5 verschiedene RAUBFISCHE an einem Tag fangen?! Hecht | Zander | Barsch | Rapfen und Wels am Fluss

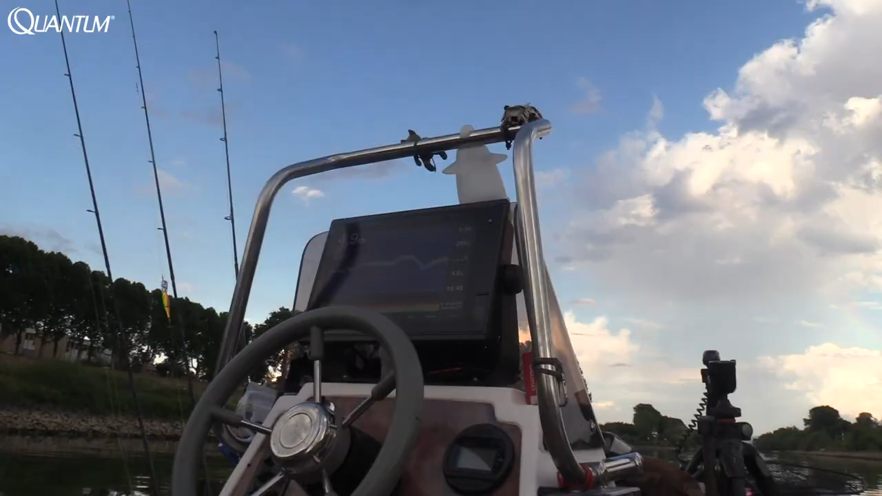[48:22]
Ihr seht jetzt dort im Echolot meine Köderlinie, also die Linie vom Teaser, gehe jetzt runter, taucht da ab,
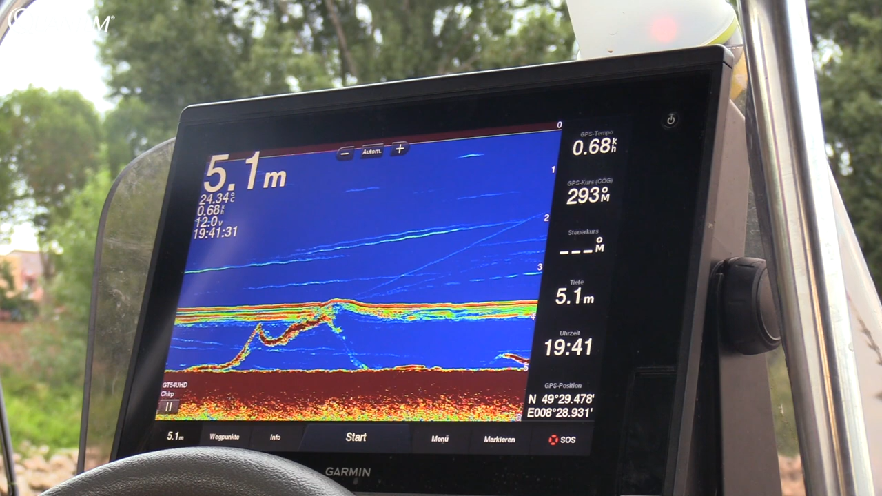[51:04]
On screen: depth 5.1 m
Schön hochgestiegen. Fisch kommt wieder, geht wieder zum Grund. Fisch kommt, Fisch kommt, Fisch kommt. Merken Fisch, schnellen Fisch. Laut mir die ganzen Würmer. Nächster Wurm ist weg, nächster Wurm ist weg. Nächster Wurm ist weg, geht wieder zum Grund. Fisch kommt wieder, Fisch kommt wieder. Vorsichtig, ganz, ganz vorsichtig.
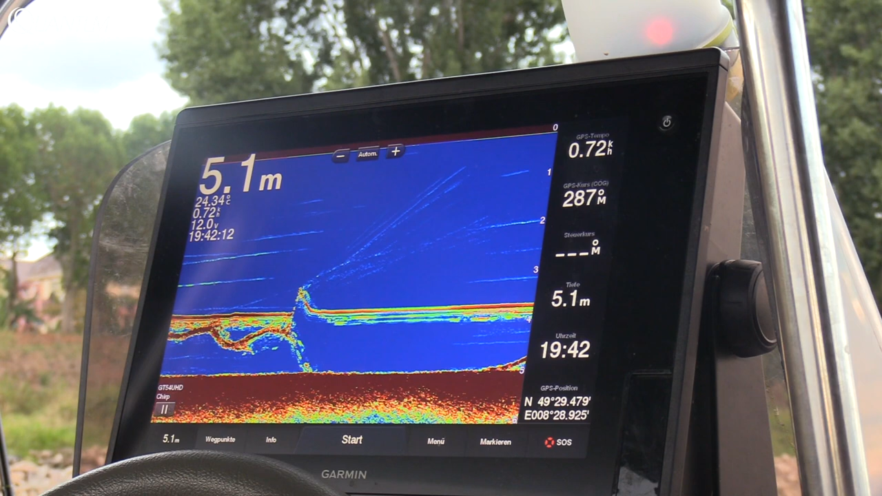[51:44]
On screen: depth 5.1 m
Fisch kommt wieder, Fisch steigt, Fisch steigt, Fisch steigt, Achtung, Achtung, Achtung, Achtung, Achtung. Er nimmt es aber, er nimmt es nicht richtig, er nimmt es. Fisch hängt, Fisch hängt.
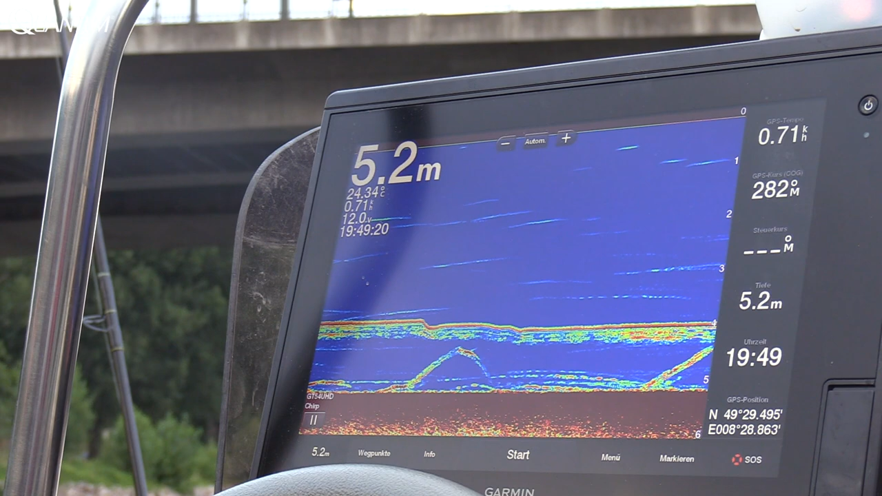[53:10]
On screen: depth 5.2 m, speed 0.71 km/h
Kommt wieder, Fisch kommt wieder, jetzt ist er am Köder, haut wieder ab. Wirklich verrückt, wie die reagieren. Kommt nochmal, jetzt greift er an.
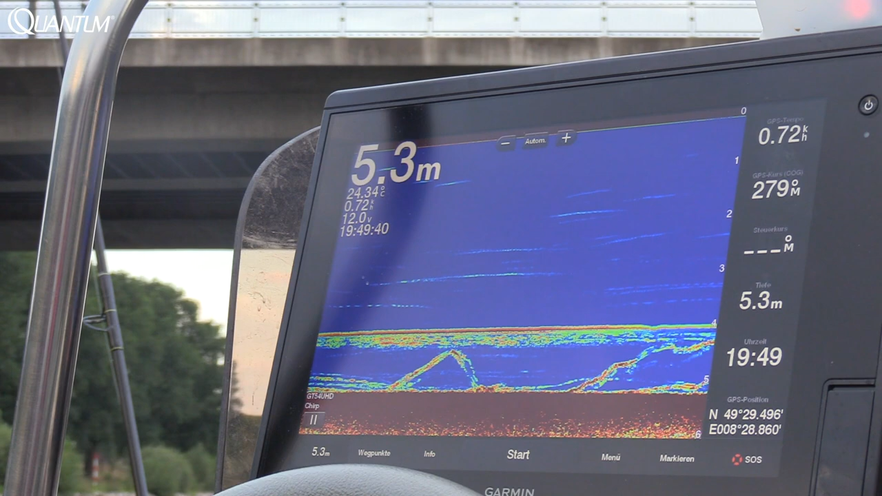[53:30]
On screen: depth 5.3 m, speed 0.72 km/h
Ich merke am Wurmbündel, kommt noch ein zweiter dazu. Achtung, Achtung, Achtung, ich hab Biss. Haut wieder ab.
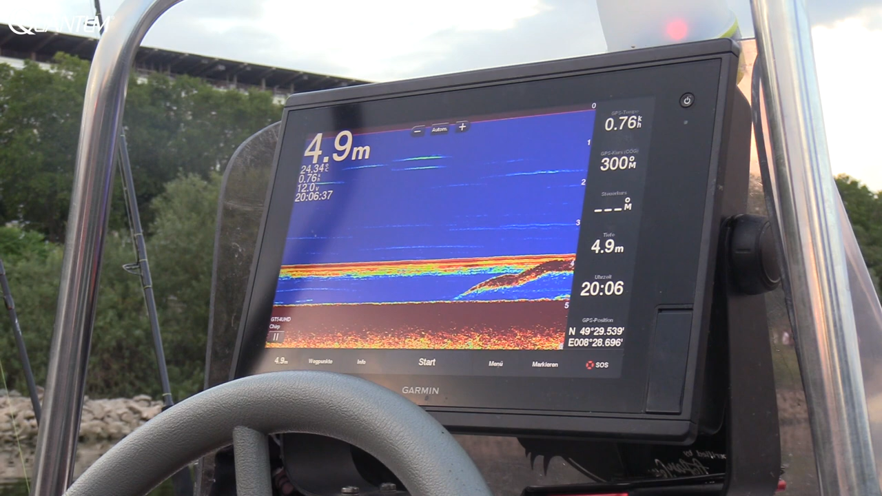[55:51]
On screen: depth 4.9 m
Fisch kommt, Fisch, guter Fisch, guter Fisch, guter Fisch, guter Fisch kommt. Fisch ist genau am Köder. Fisch ist, geht wieder weg. Nein, nein, nein, nein, nein, nein, komm, komm, komm, komm, komm.
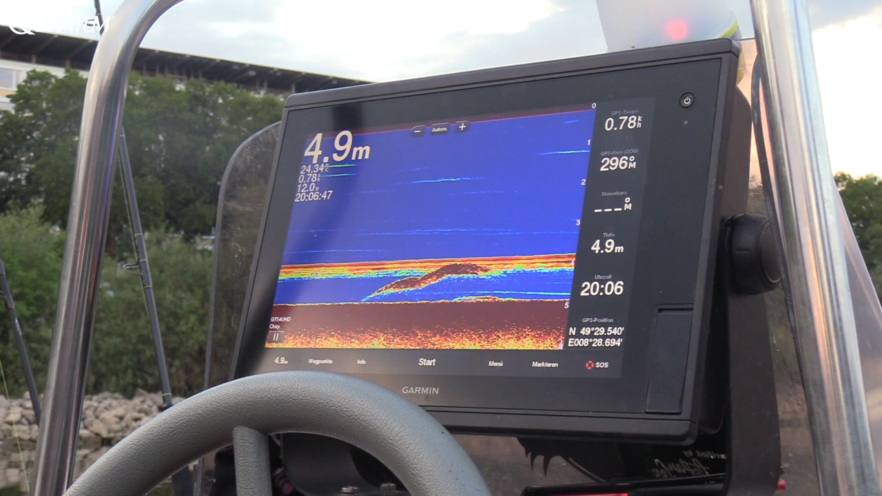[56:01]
On screen: depth 4.9 m
Der ist, hat eine bessere Sichel als der, als unser Wurmdieb.
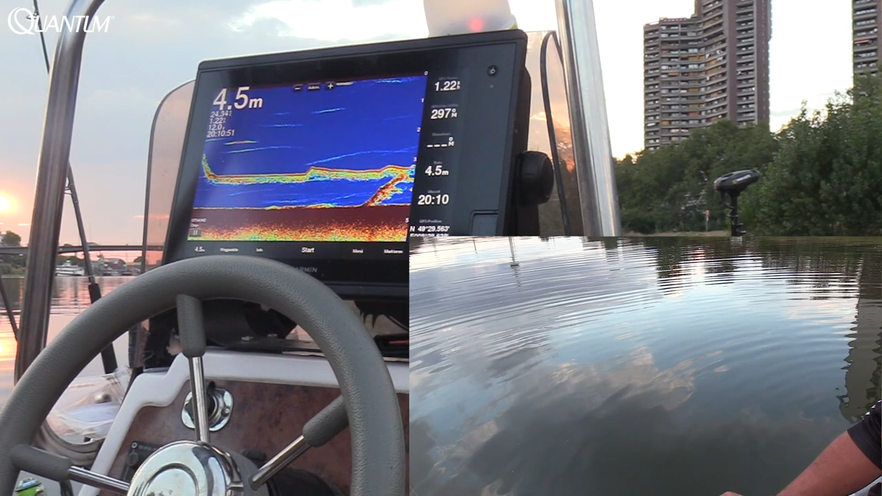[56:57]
On screen: depth 4.5 m
Hab einen Biss, hab einen Biss, hab einen Biss. Fisch ist da, Achtung, Fisch hängt.